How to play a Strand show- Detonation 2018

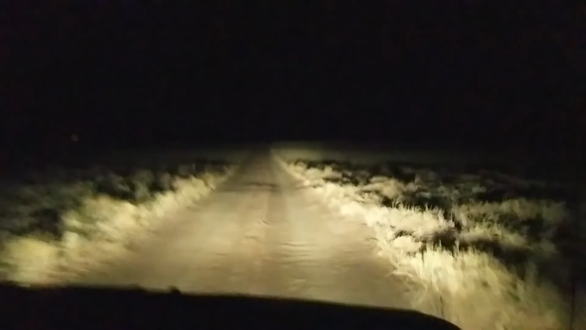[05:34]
This road. Driving. Driving. This road. Back on real roads, doing real driving.
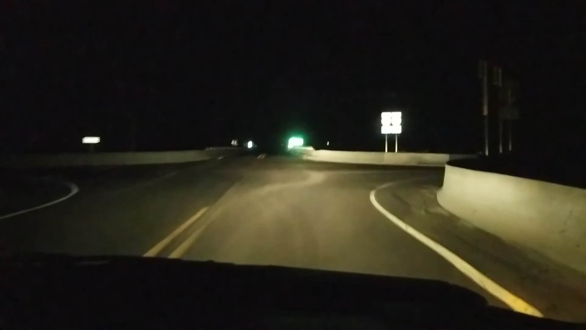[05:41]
Oh, my poor bladder. All right, we're stopping for gas on the way back.